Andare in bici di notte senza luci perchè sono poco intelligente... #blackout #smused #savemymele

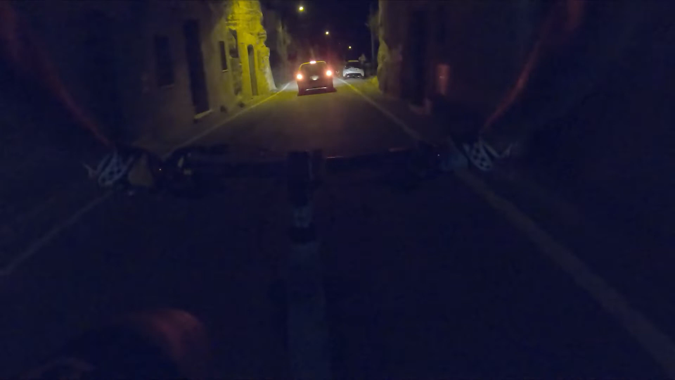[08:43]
accelerate! Non si vede un cazzo! E non vedo niente!